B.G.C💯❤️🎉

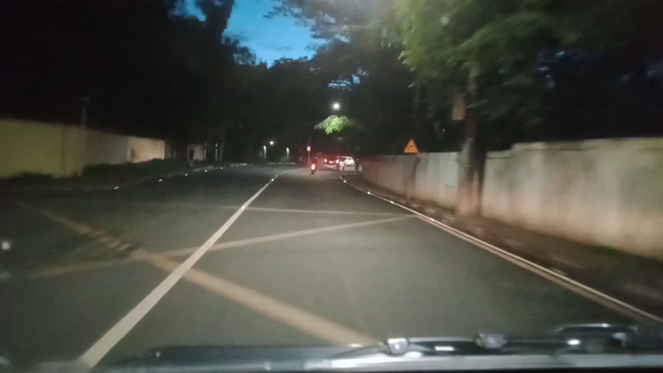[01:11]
Dadaanan mo yung mga sikat na mga village like South Forbes, North Forbes, Dasma. Yan po nakatira yung mga ninong natin dyan. Mga ninong natin, nalapit na yung Pasko, guys. Diba?
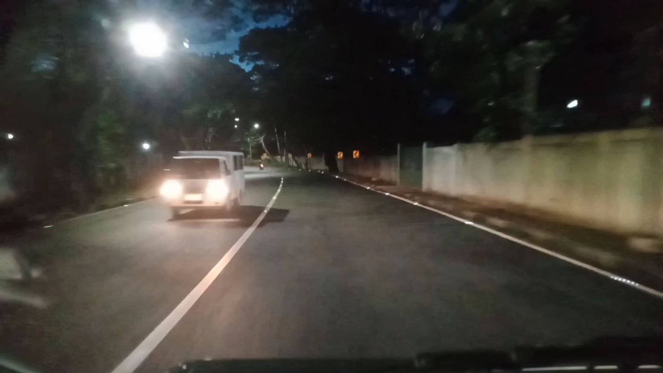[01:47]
So eto na tayo ngayon. Chill chill lang sa pagmumaneho. Traffic a little bit lang. Yeah. Wow. Gawa nung mag-aalasize na po.
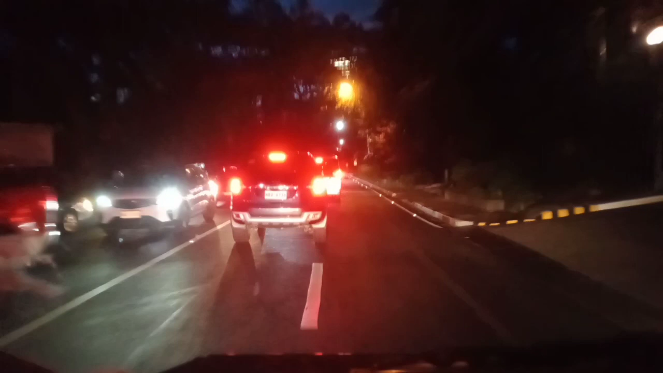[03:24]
So lagi lang relax yung ano, pakiramdam. So huwag mainit. Huwag mong iyan yung init ng ulo mo, guys. Diba? Ayan o. Kita mo. Wow, pa-20 tayo. O, diba? Chill lang. O, pwede ka bumomba. Pwede ka dahan-dahan ang takbo. Ayan o. Malalim. Malalim pala yun.
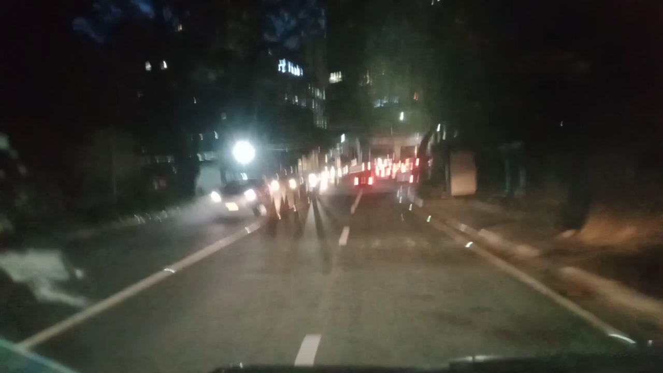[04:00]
Yan, so here in Makati, ayan mo.
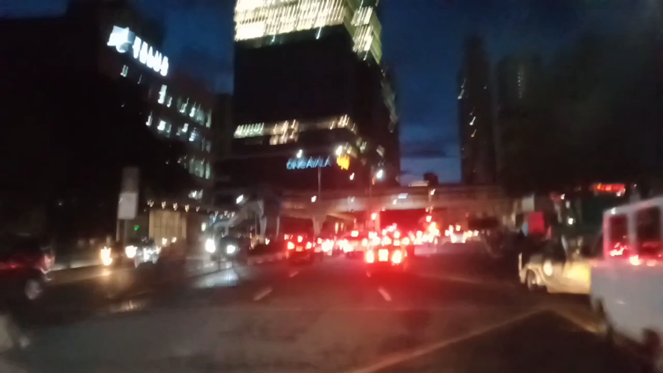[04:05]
Yan, di ba?
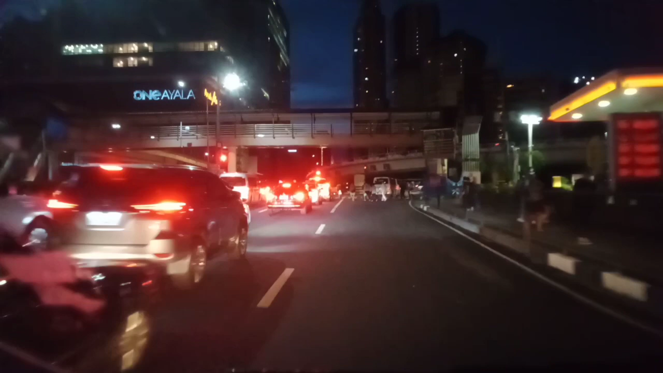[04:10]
So makikita mo yung Ayala Mall na logo. Yan.
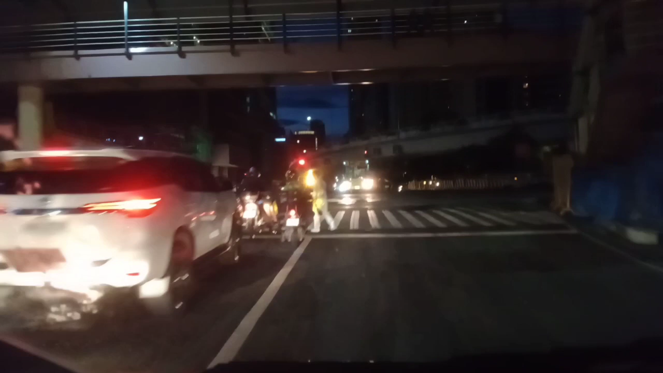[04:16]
So yan. One Ayala Mall.
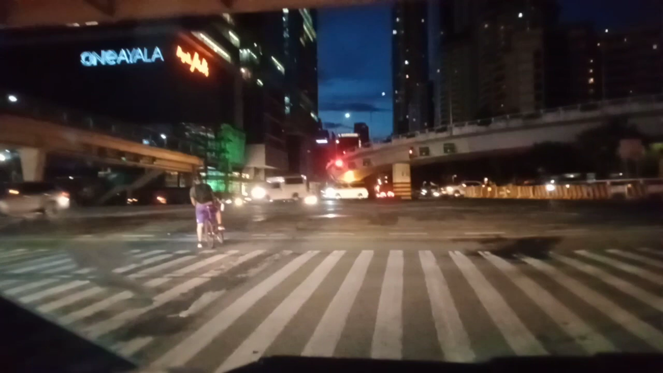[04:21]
EDSA. Yun lang, guys. So ingat kayong lahat. So salamat sa panonood.